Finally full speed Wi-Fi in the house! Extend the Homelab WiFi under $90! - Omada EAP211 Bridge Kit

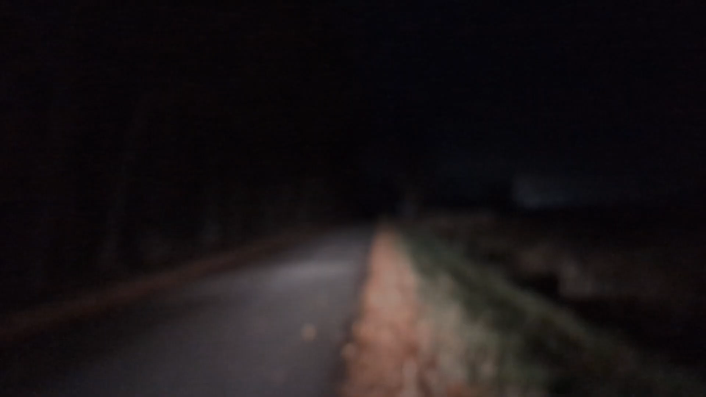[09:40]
all right it is well past dark got one bar it's down to the end of my road so we are over a mile